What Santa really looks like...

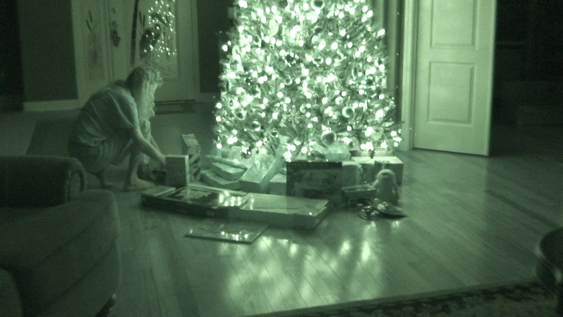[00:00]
Aha, that's what Santa Claus looks like. Right there. Too late, I'm recording, Santa.